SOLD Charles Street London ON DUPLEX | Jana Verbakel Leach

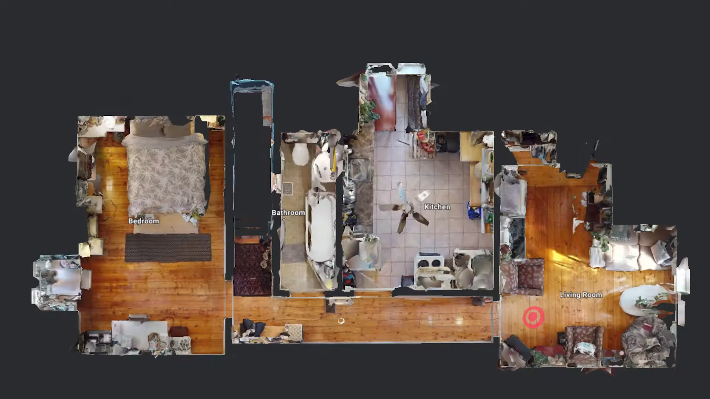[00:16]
you have a one-bed one-bath unit which is really charming. You have two separate driveways so you can accommodate lots of vehicles for each unit and they also each have their own separate hydrometers and laundry.